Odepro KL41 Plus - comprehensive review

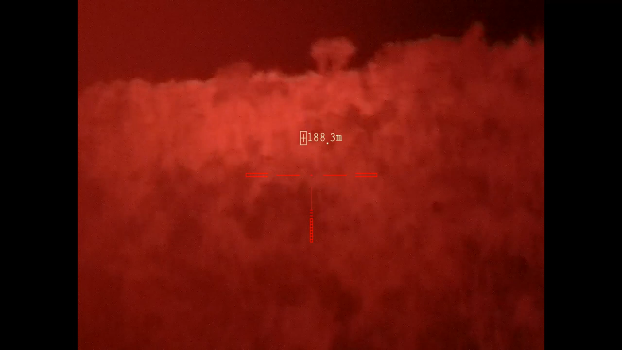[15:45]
180 metres. Alright, let's see if I can get that focused on something you can identify.
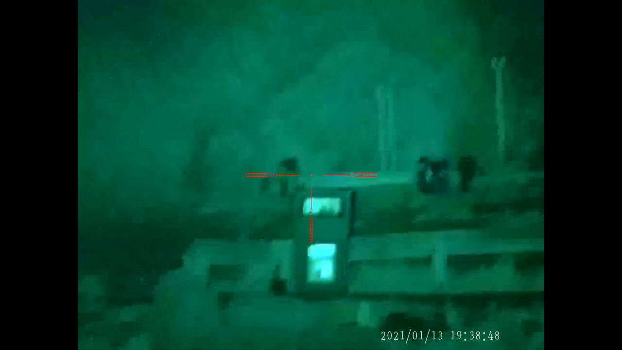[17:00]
That is like a laser beam. That is a very well collimated beam, that.
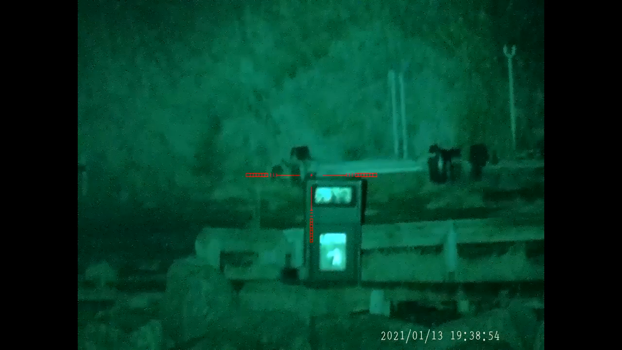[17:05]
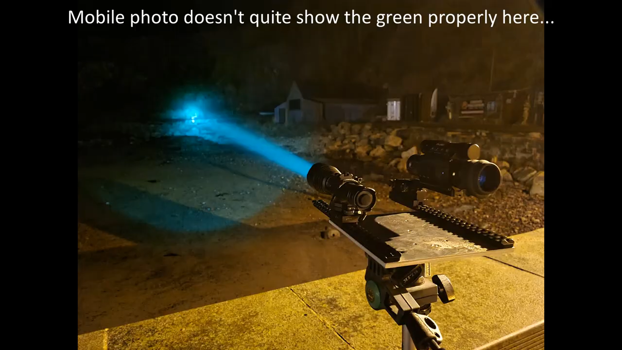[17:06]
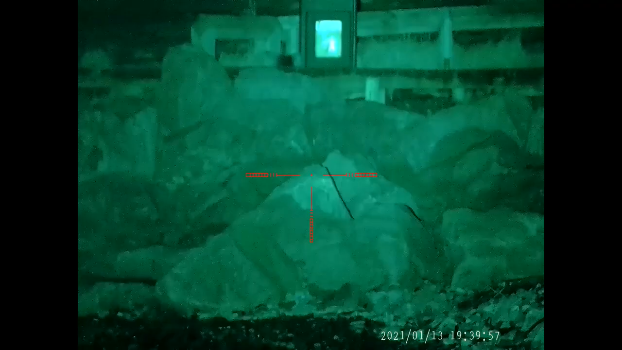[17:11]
So again, 70 metres, the green looks, well, it's filling up the whole of the view from the pad with light. It's a very nicely collimated beam.
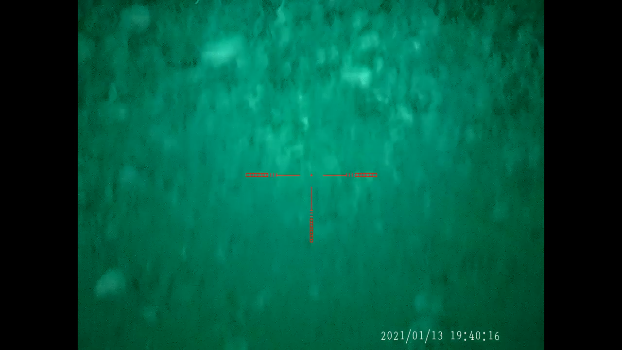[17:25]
A look closer, the pad is adjusting automatically, so it's not blinding with the naked eye.
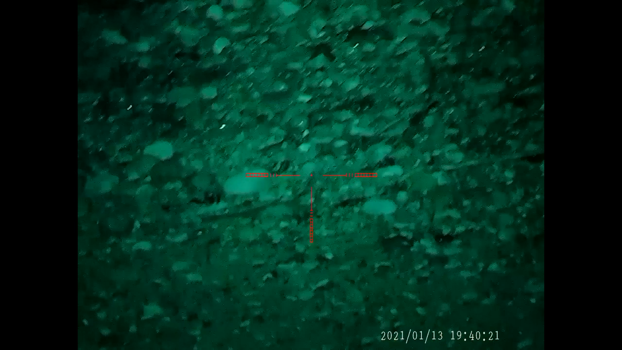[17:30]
It's not blinding, so it's not too bright.
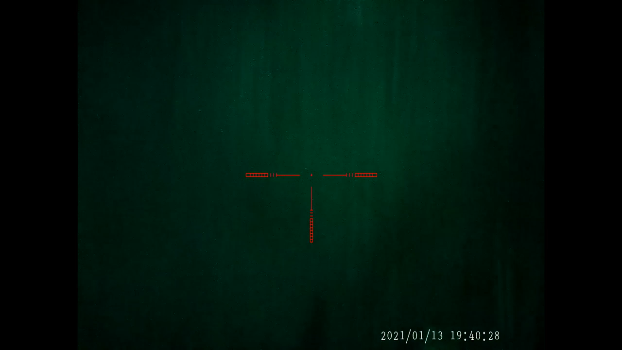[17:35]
Looking onto the cliffs, 190 metres.
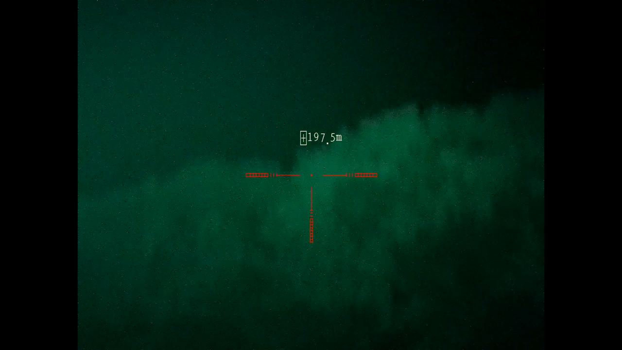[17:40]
Bushes on the cliff top, 300 metres.
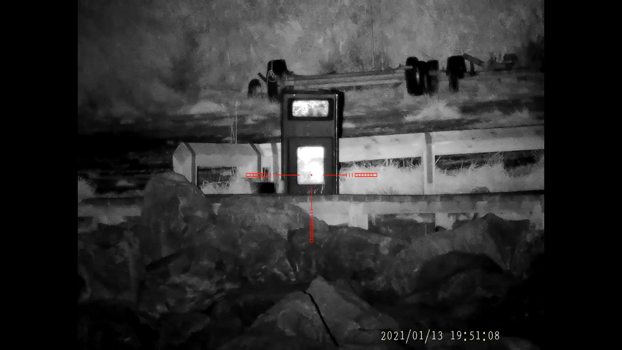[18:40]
And that is crystal clear at 70 metres, slightly whiting out the litter, word litter. No, not zoom, different, wrong button.
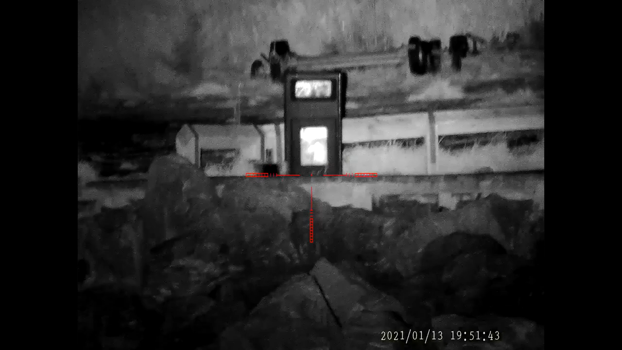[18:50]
Alright, litter bin at 70 metres.
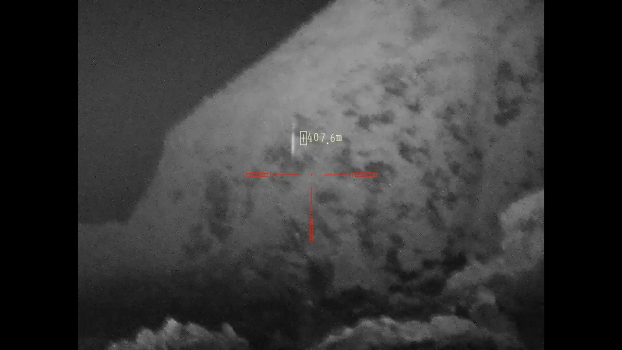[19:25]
I would say the IR is
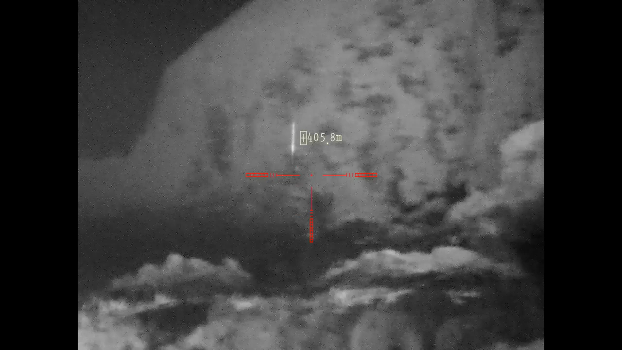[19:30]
more powerful at 400 metres, quarter of a mile, than both the red and the green. I'll focus as good as I can.
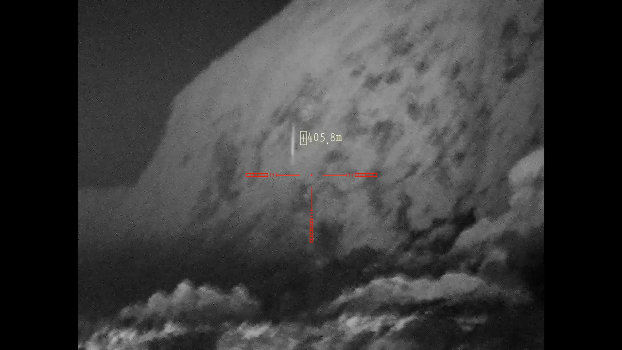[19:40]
There would definitely be eye shine at that range.
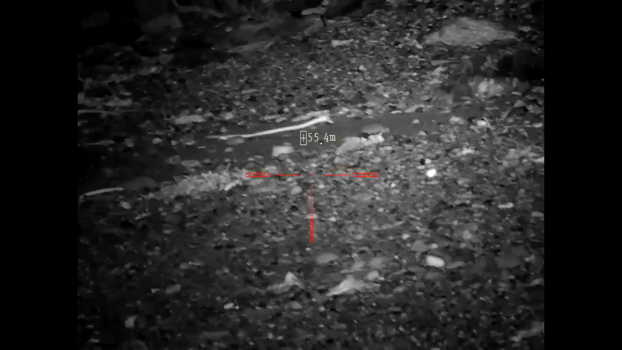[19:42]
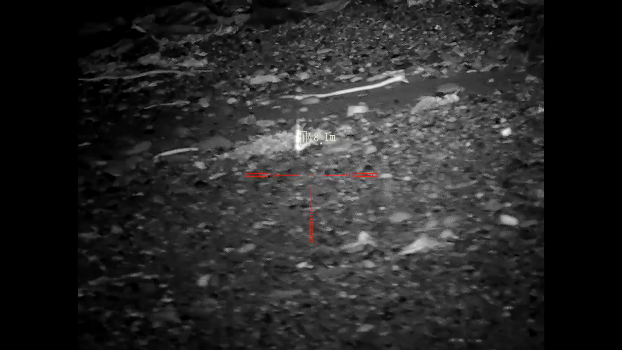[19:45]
Yep, the pad is adjusting nicely, nice and crisp there.
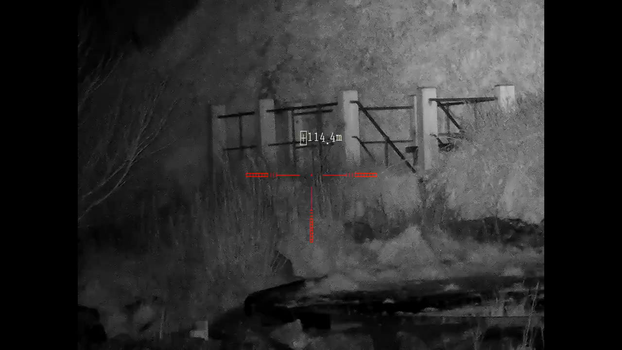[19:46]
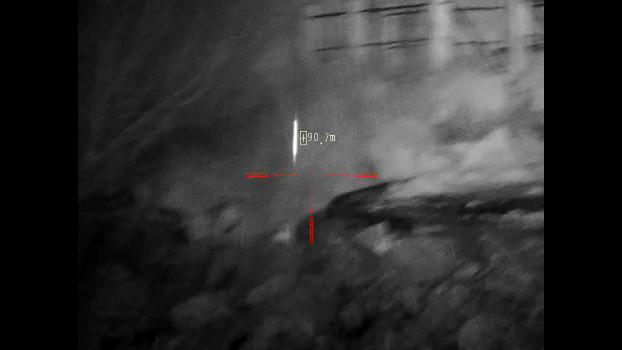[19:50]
Yeah, that's excellent. I'm not going to use the white pill, although the white pill is the only one that has dimmable power levels.